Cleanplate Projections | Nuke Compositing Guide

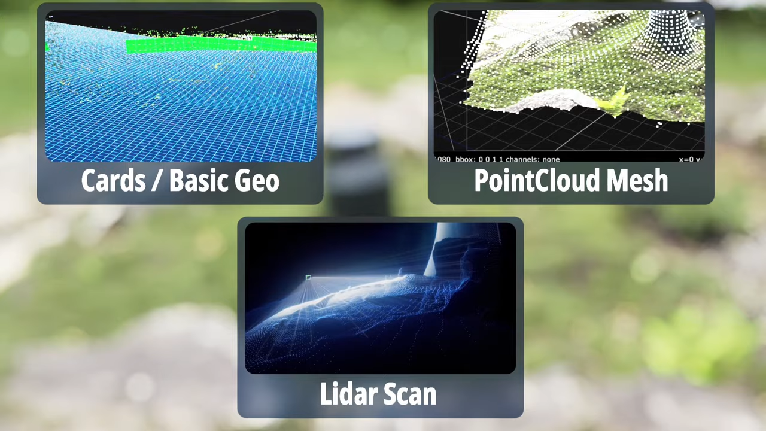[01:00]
a lidar scan so we need to have a ground plane and some kind of vertical geometry or proper 3d geometry for the rocks and
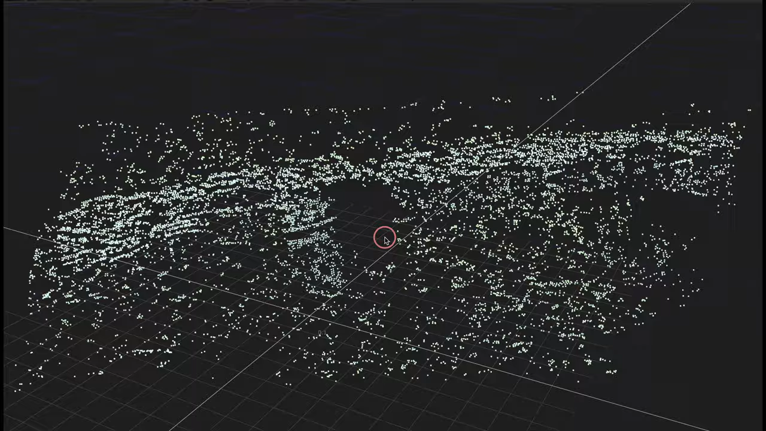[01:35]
first method it looks like this we get a basic point cloud from the camera track and then after that we
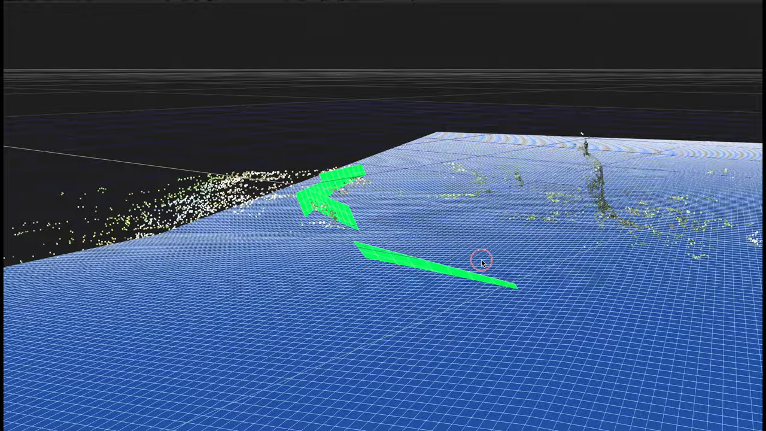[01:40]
just place some geometry flat and a little bit vertical where the rocks are the second method is trying to achieve the same result except with the point cloud generator so if you go to vertex selection and we select the vertices like this and then we go to groups and we say create group
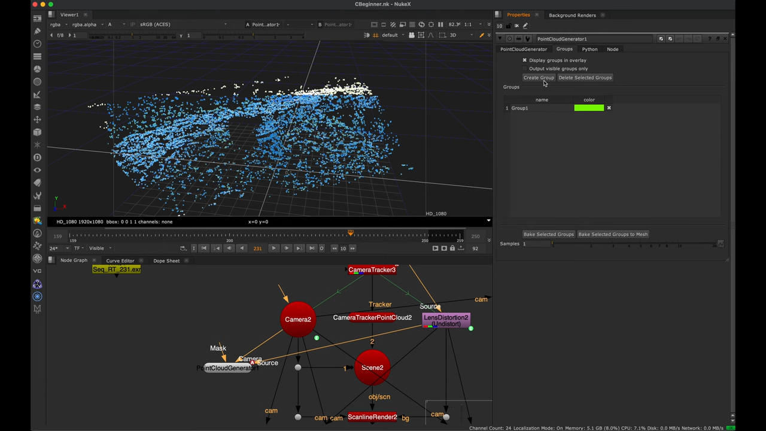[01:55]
it will create this group here that we can click on and say bake selected group to mesh and when you do that you can get this geometry that represents across your point cloud
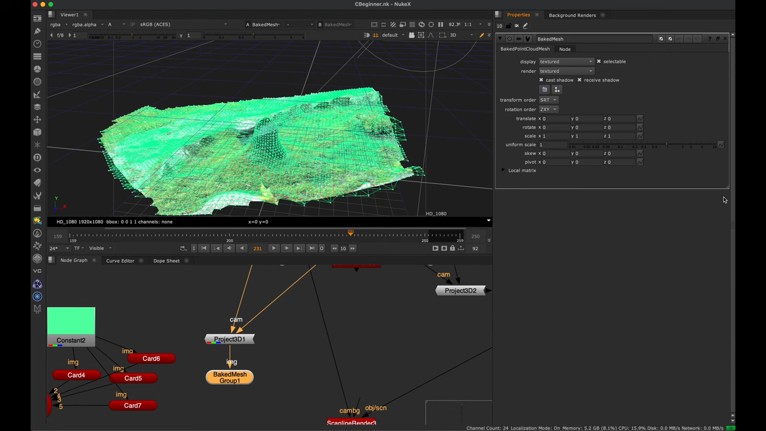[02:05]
it's a little bit better for organic scenes as well whereas cards sometimes could be better for flat surfaces
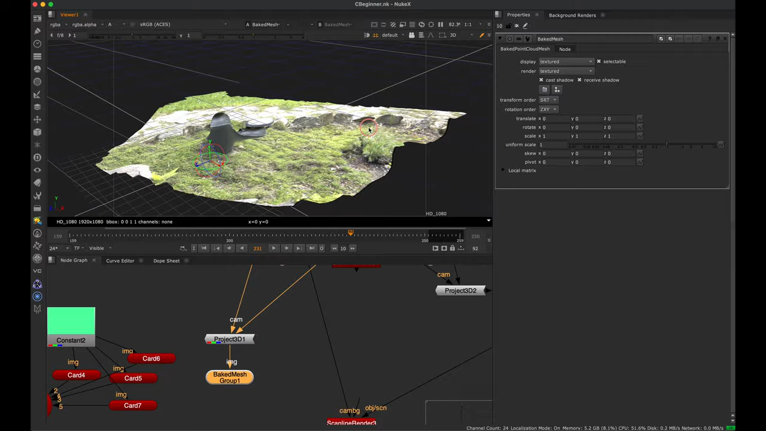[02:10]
so this is kind of what that would look like our last method here is using a lidar
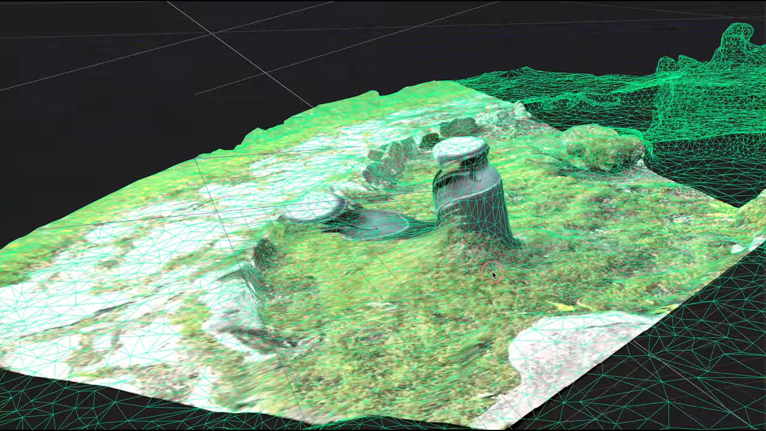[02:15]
scan which is more accurate than the point cloud mesh and this can be captured using an iphone